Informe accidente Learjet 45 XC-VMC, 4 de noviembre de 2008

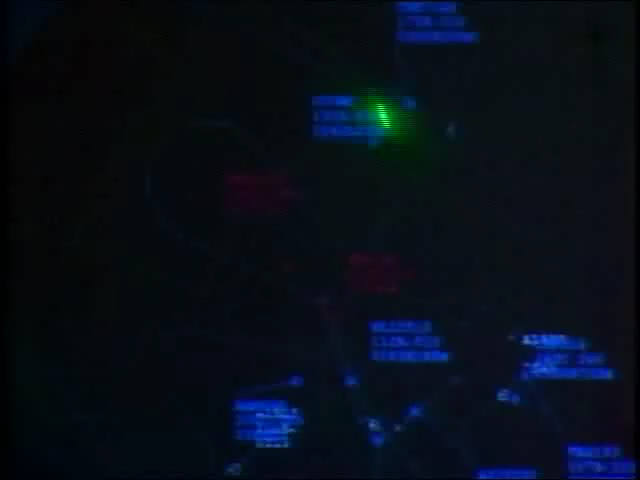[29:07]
Mateo y al extracoca Víctor Maicoca
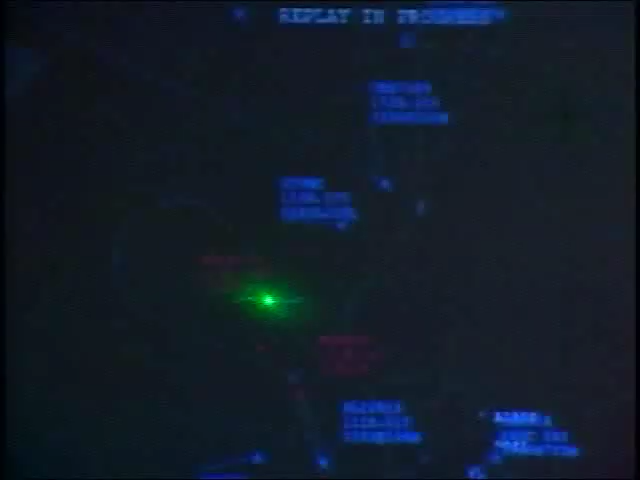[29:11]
acercándose también atrás del Mexicana hacia
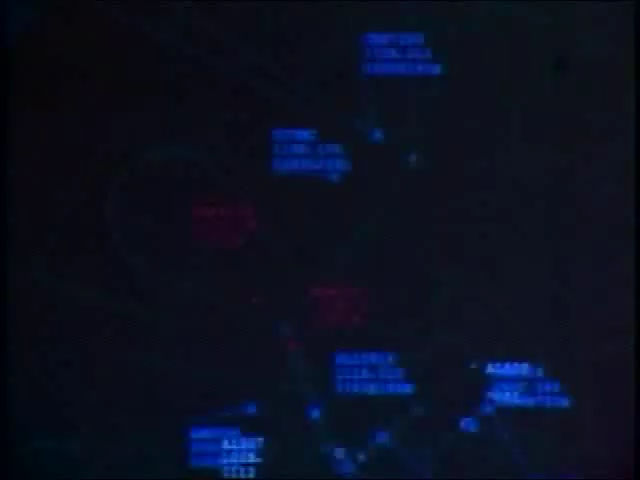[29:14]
3S a la 5 derecha descenso para 1 2,000 cruzamos Mateo nivelado 7,2,2,5 con 200 directo
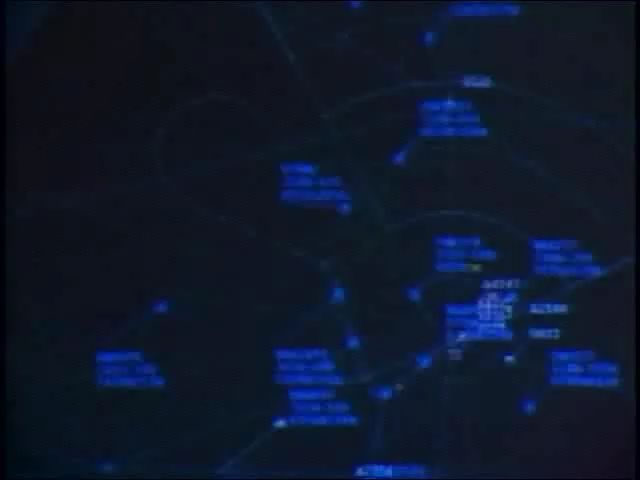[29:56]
distancia entre el Mexicano 1692 y el extracoca Víctor Maicoca en estas etiquetas que tienen ustedes se muestran varios datos de manera muy importante se muestra la altitud de la aeronave y se muestra la velocidad de la aeronave y las etiquetas muestran que en este momento las aeronaves tenían entre sí una velocidad diferencial de aproximadamente
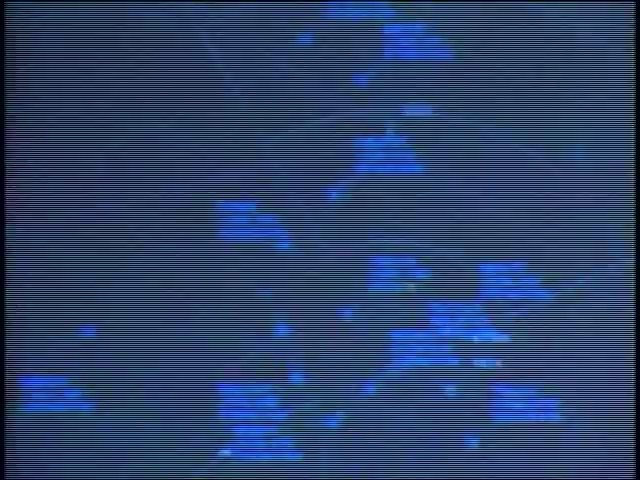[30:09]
70 nudos siendo más
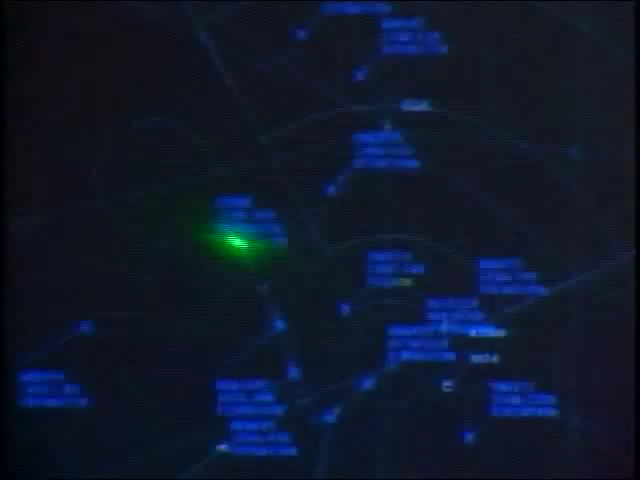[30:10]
rápida la del Víctor Maicoca que estaba alcanzando rápidamente al Mexicana 1692 posteriormente van a seguir viendo algunos cuadros acá que van a indicar las mediciones sucesivas de la aeronave aquí tenemos que ya se encontraban a 6.1
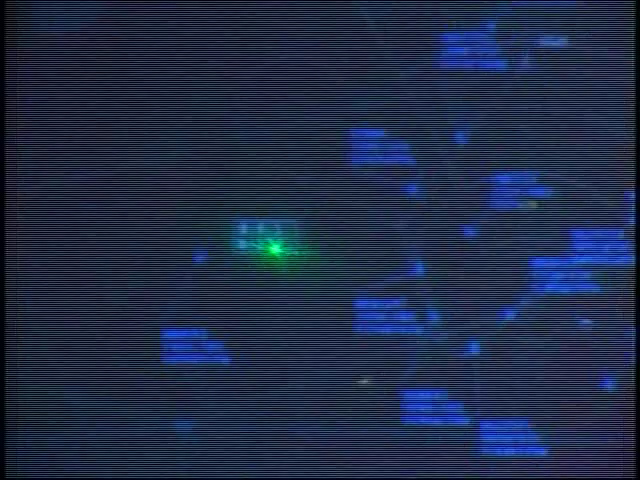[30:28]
millas náuticas de distancia calculado por el sistema de cómputo del radar aquí tenemos al Víctor Maicoca
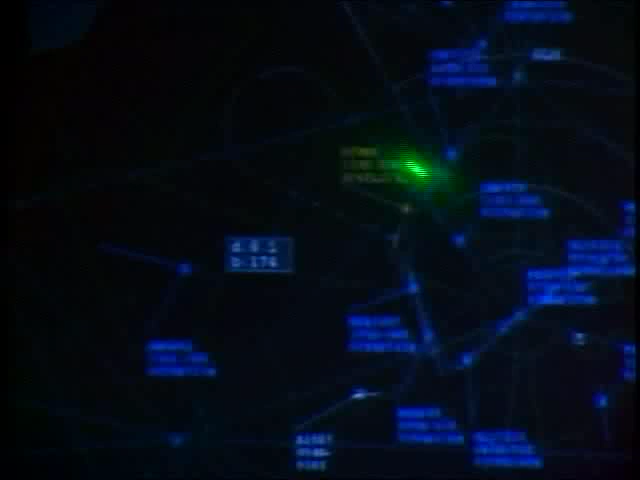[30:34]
6.0 millas náuticas de distancia
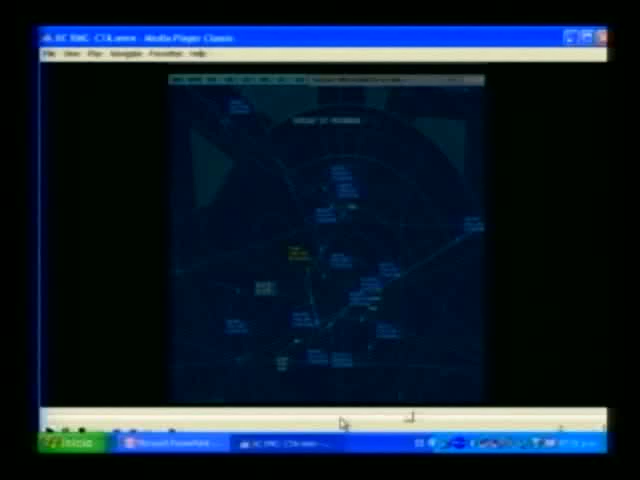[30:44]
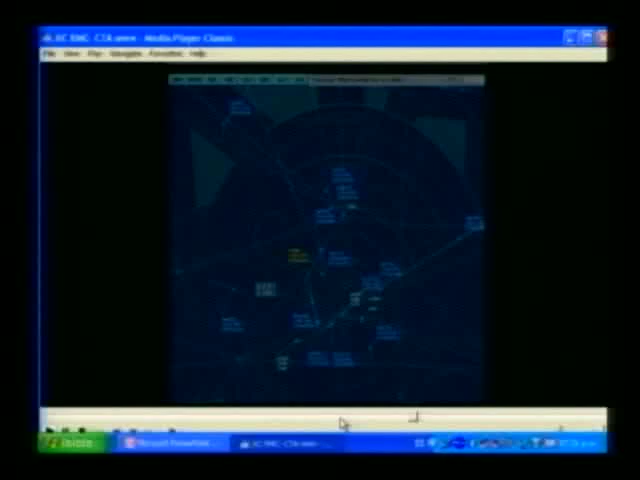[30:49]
5.9 millas náuticas de distancia voy a moverle un poco hacia adelante aquí tenemos 5.2 millas náuticas de distancia se siguen aproximando rápidamente las aeronaves 5.1 millas todavía con una diferencial de velocidades de más de 50 nudos más rápida la aeronave aquí va atrás aquí
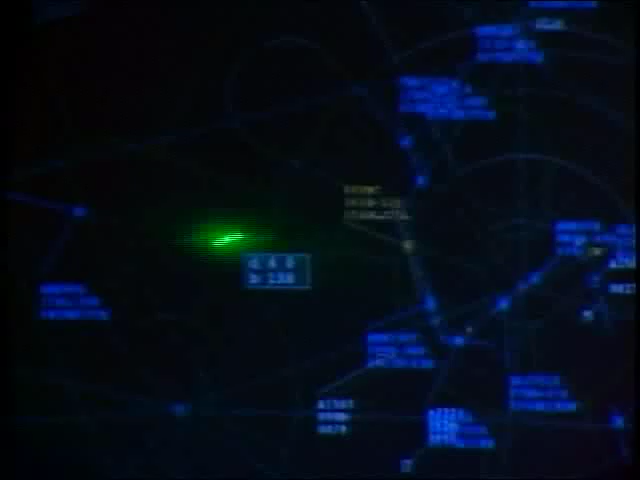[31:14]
ya estamos abajo de 5 millas náuticas de distancia justo en ese momento ya se estaba volando más cerca de la distancia mínima que marca el estándar establecido para esta combinación de aeronaves una aeronave pesada yendo adelante una aeronave mediana como el
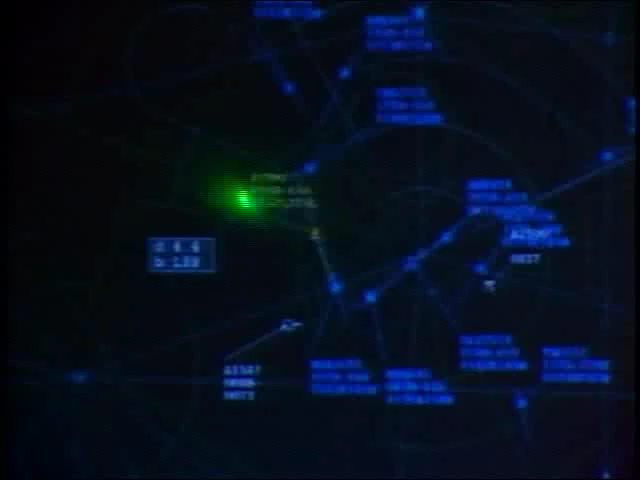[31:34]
LIOR 45 está en la categoría de medianas yendo atrás 4.2 millas aquí detuve un poquito la evolución de la película quiero que observen este punto aquí tenemos
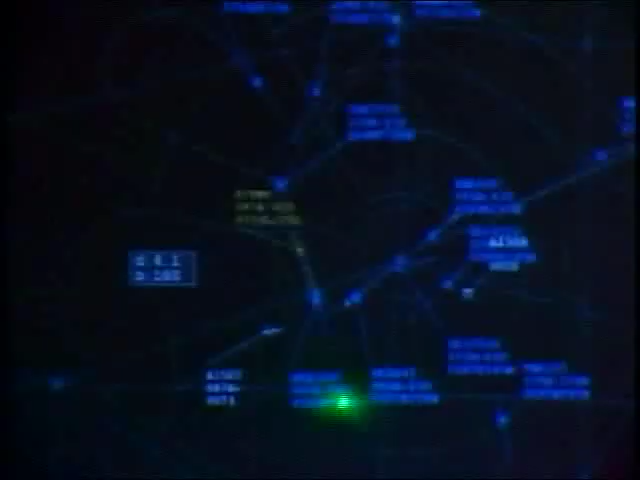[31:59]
poco antes de que el mexicana esta es la etiqueta del mexicana poco antes de que el mexicana iniciara el viraje final hacia la izquierda para su aterrizaje las aeronaves estaban 4.1 millas de distancia una de la otra millas náuticas y todavía continuaban con una velocidad diferencial como se observa en las pantallas en las etiquetas de la pantalla radar de aproximadamente 40 nudos más la aeronave de atrás con respecto a la de adelante estamos en el minuto 45
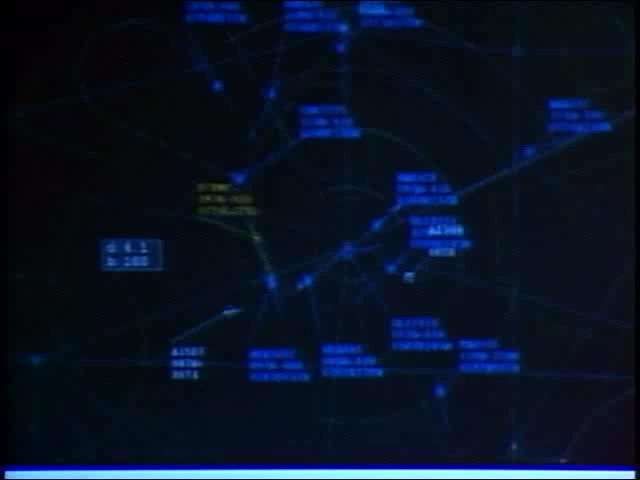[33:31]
calculó que después del viraje las aeronaves habían llegado a una velocidad mínima aproximada de 3.8 nudos vamos a seguir escuchando estos 45 segundos finales de la grabación vamos a escuchar cómo pasan al víctor maicoca a la frecuencia de torre de control más o menos 10 segundos antes del impacto